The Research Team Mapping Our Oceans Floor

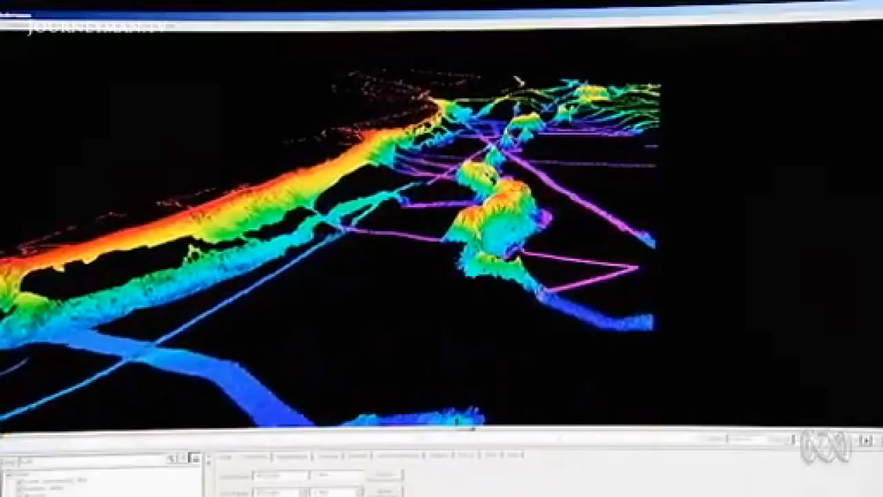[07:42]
What we have is some quite large volcanic seamounts. These can be 1,500 metres high in places.
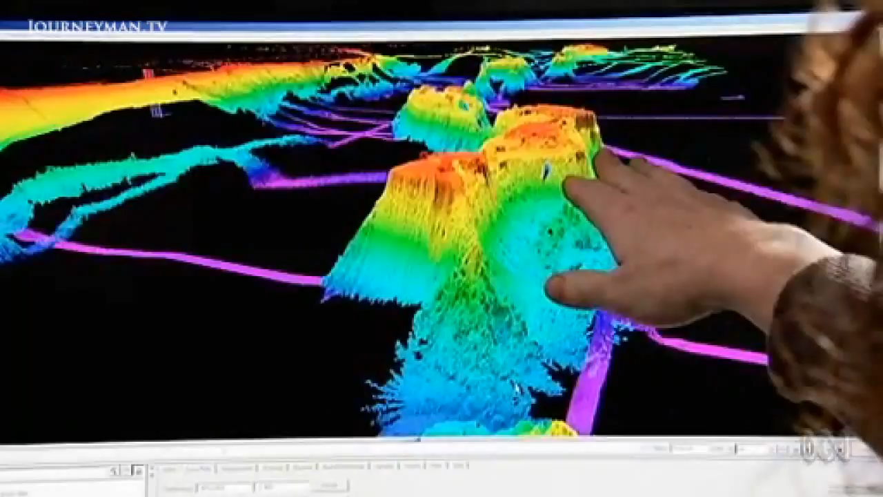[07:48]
Known as the Tasmanian seamounts, they were mapped in detail for the first time only last year.
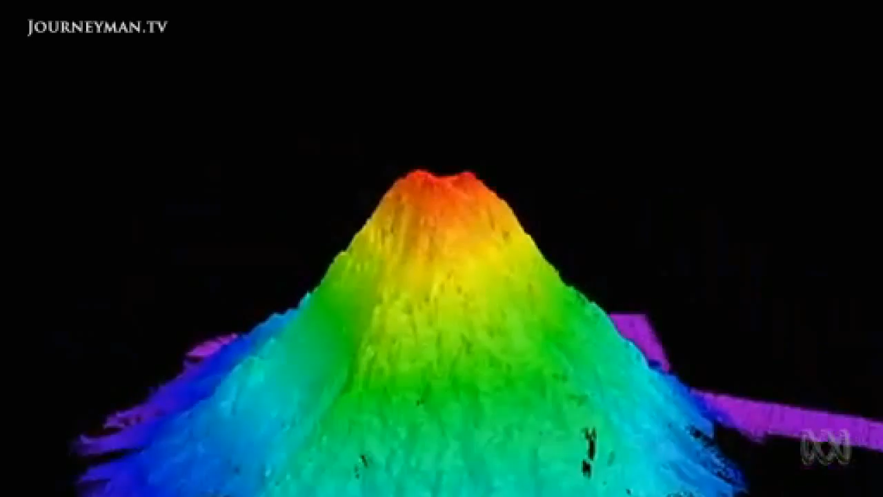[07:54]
Related to the development of the Great Dividing Range, they hold 40 million years of Australia's tectonic and climatic history.